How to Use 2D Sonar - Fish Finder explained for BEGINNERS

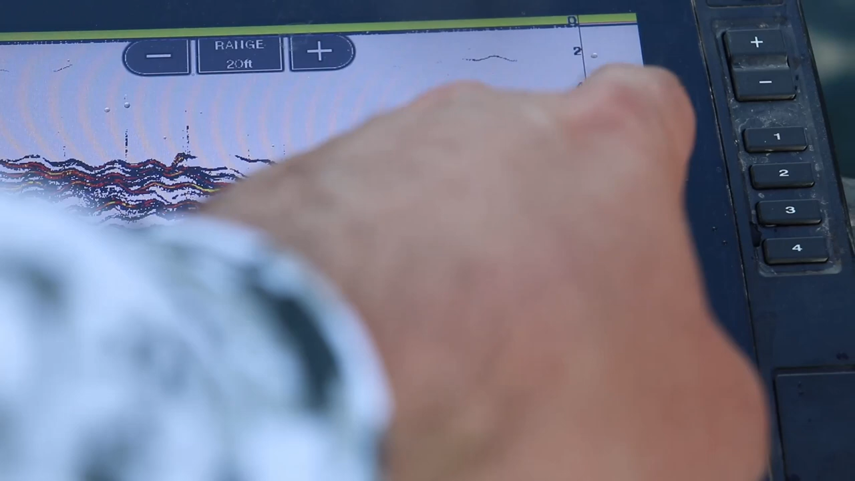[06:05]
that helps you show more of a real-time image and that's something called the amplitude meter or on Garmin's units it's called the A-Scope.
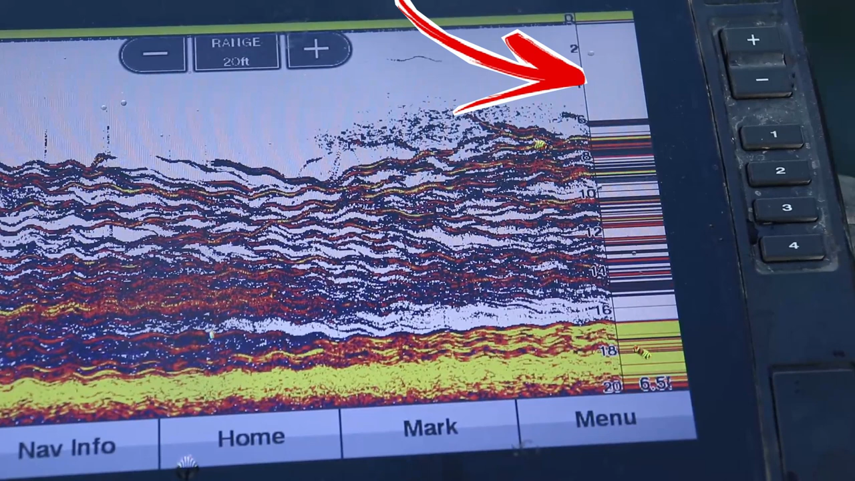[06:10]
This shows directly underneath the transducer in more of a real-time fashion.
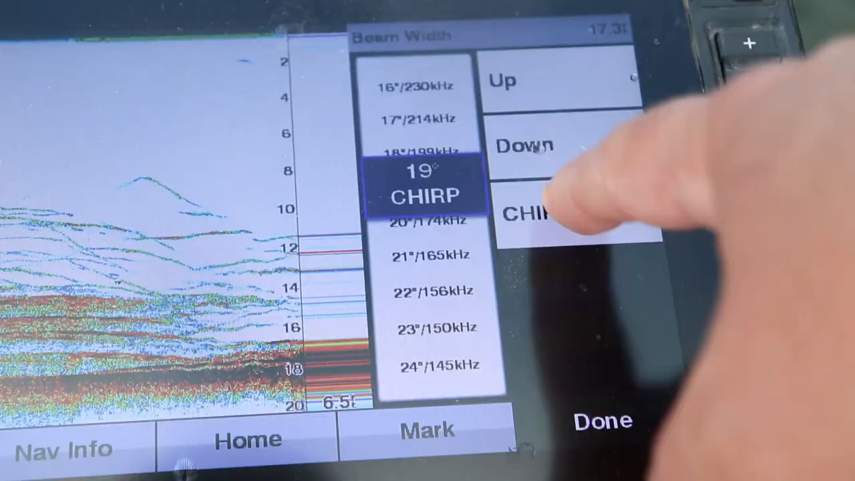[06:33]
Now let's talk about what we're actually seeing on the screen in relation to fish, specifically the arches.
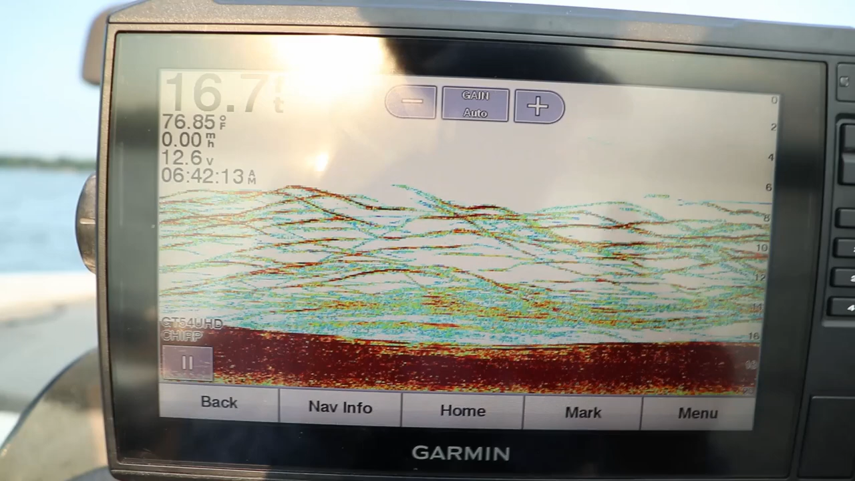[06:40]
On screen: water 76.85°F
This gets into the next thing of setting either making sure you're not too deep and you're not trying to see too much on your screen.
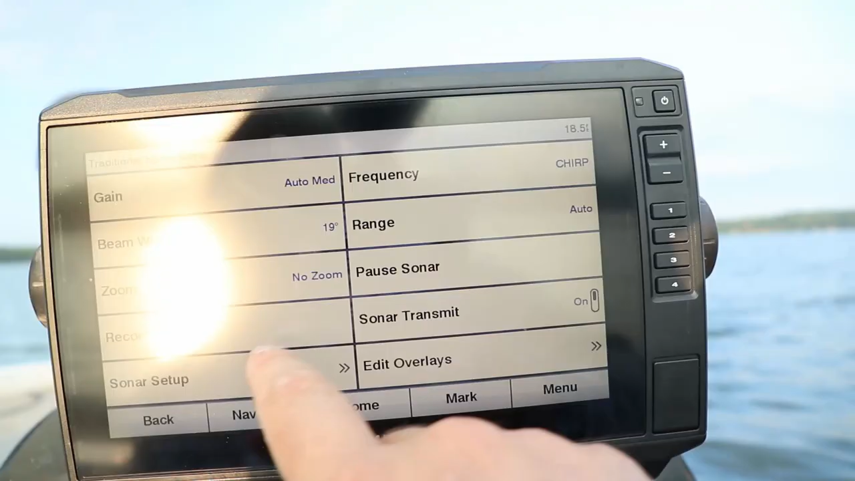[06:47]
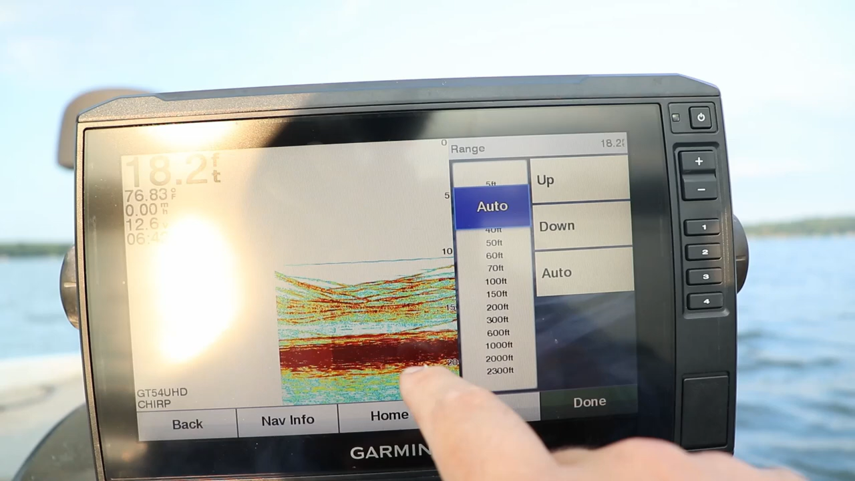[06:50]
On screen: depth 18.2 ft
If you go to your range and you can manually set your depth.
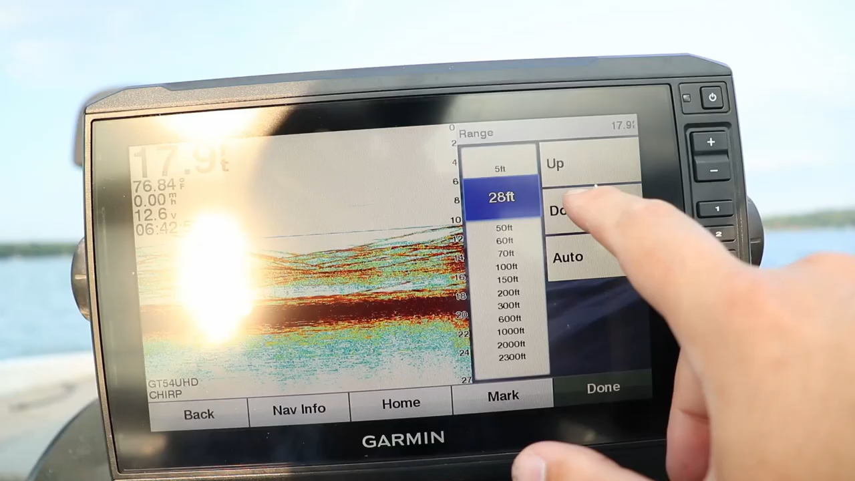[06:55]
Now typically I would go at 30 feet but
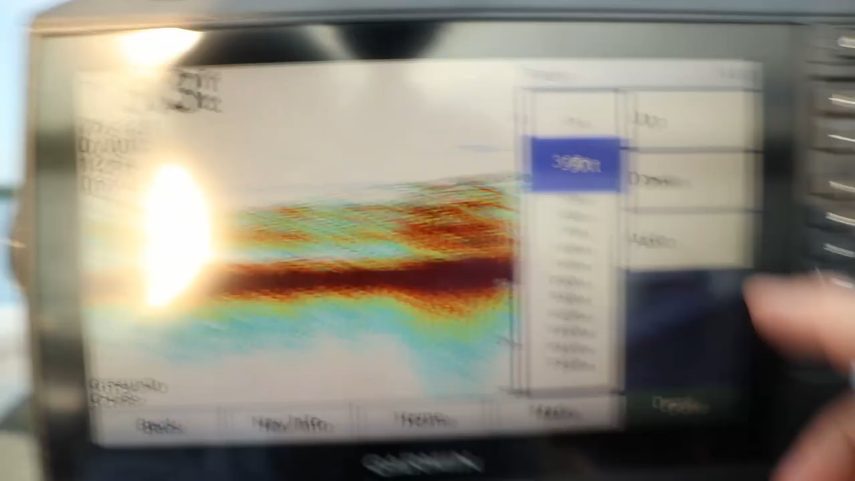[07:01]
just gonna leave it on auto because I know it's gonna show
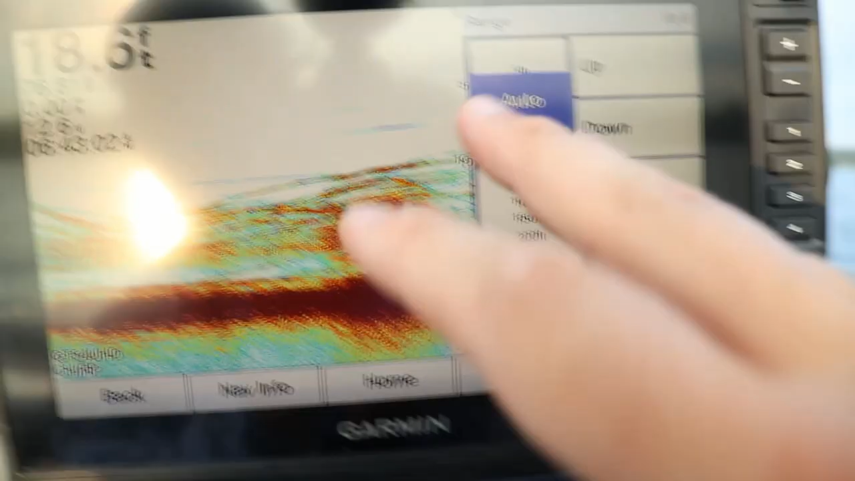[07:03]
me more of that screen than less.
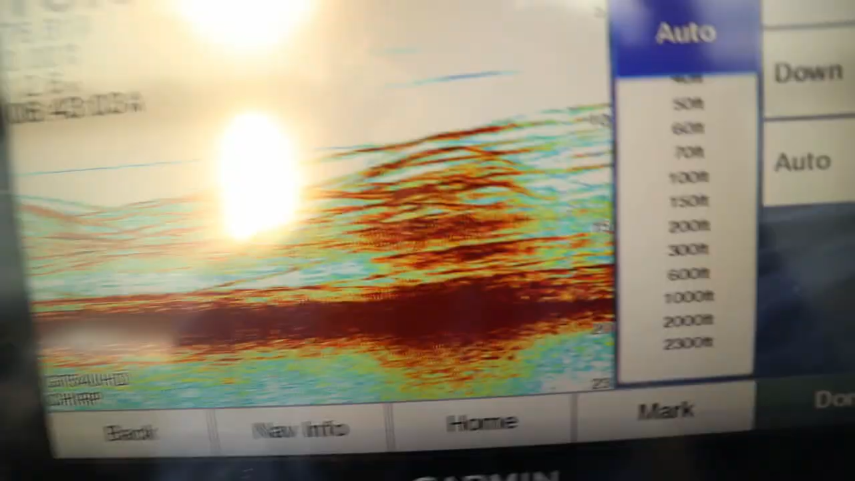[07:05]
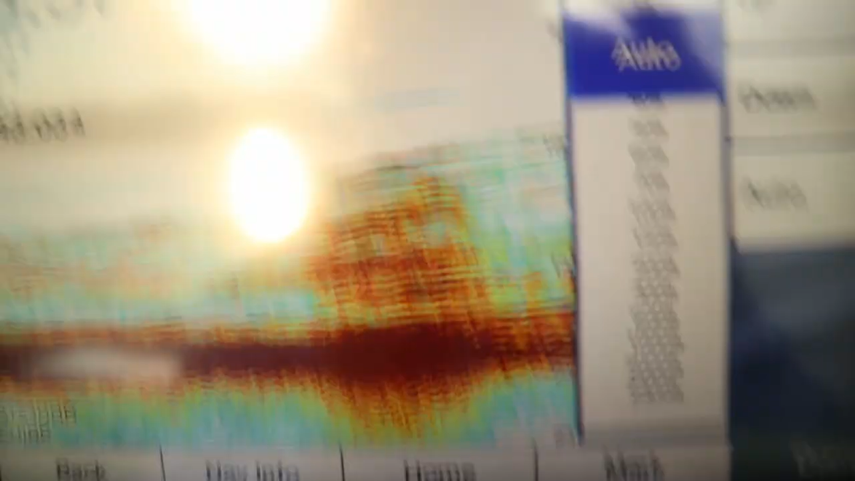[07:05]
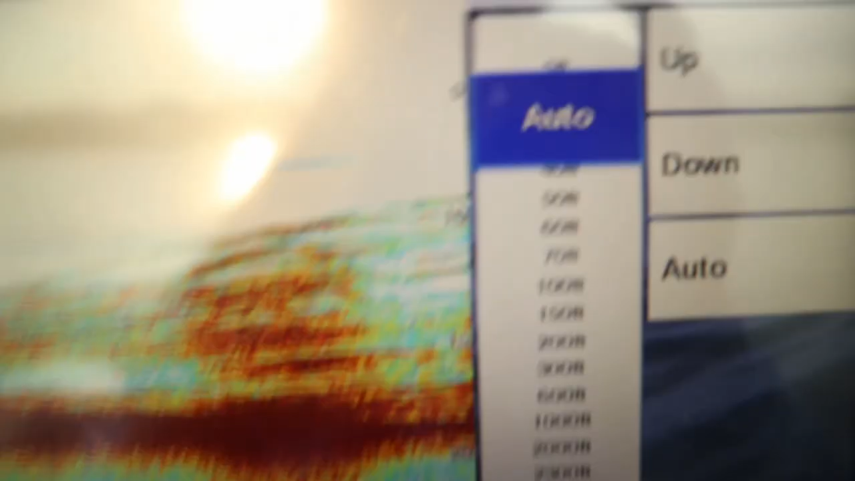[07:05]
Let me explain why that's important.
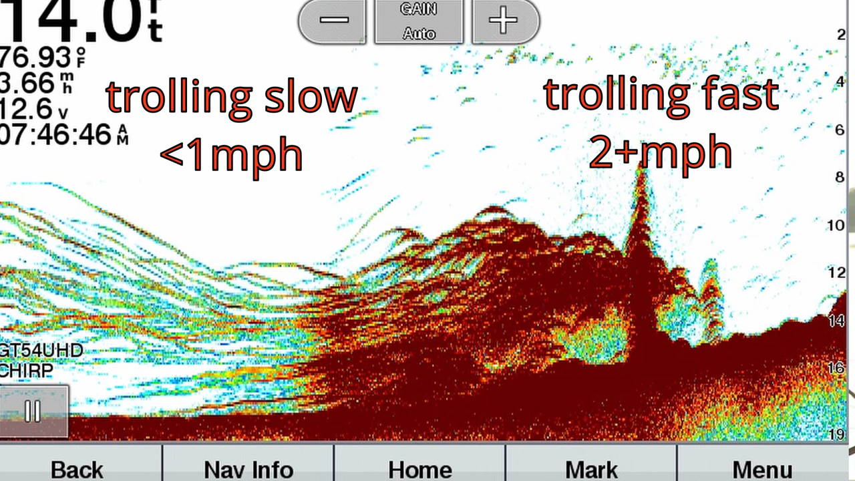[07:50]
That's why you see these sharp arcs because normally a fish is more shaped like this so it's gonna ping off the tail of it, the middle, and the head and it's gonna give you this arc shape.